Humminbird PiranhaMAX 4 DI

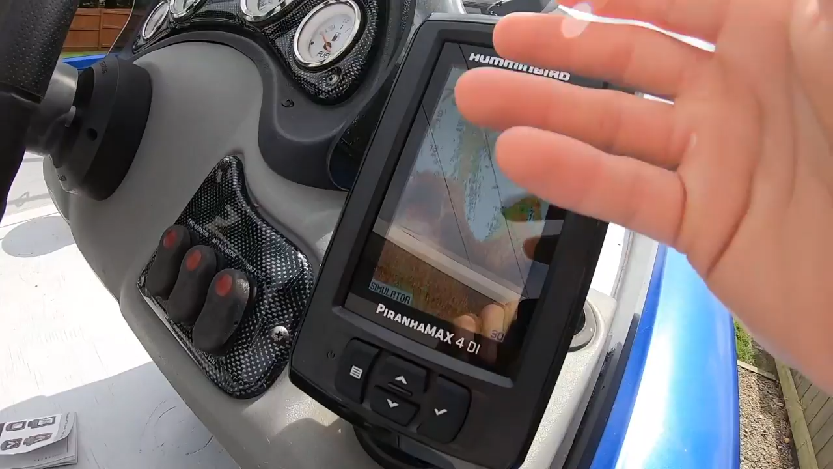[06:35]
it up and down but you have to loosen I have to loosen these to pivot it
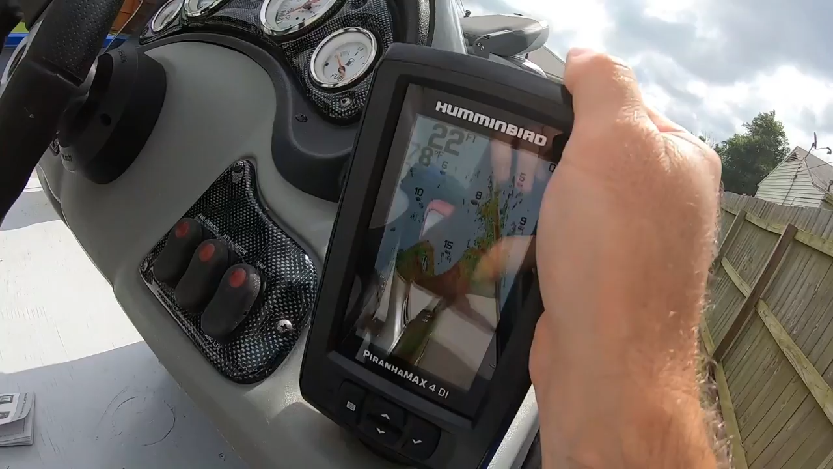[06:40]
but you can pivot it up and down however you want it I like mine like that so